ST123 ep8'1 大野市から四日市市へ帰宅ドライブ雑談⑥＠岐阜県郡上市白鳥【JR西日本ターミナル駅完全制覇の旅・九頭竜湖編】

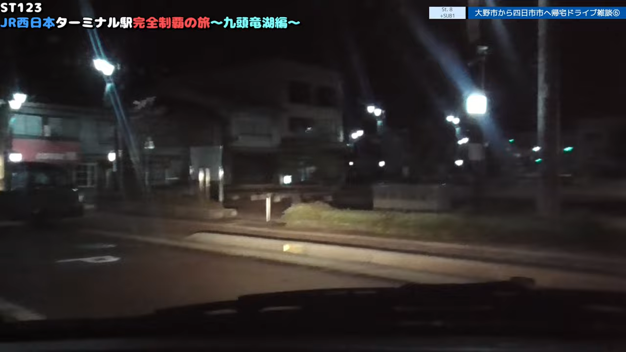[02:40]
すごいね こんな感じなんだどんぶり屋さんがやたら充実してるねここもどんぶり屋さんがお寿司屋さんなんだ海鮮堂とか食えるのかな山の方だからあれかもしれないけどへーひばえ橋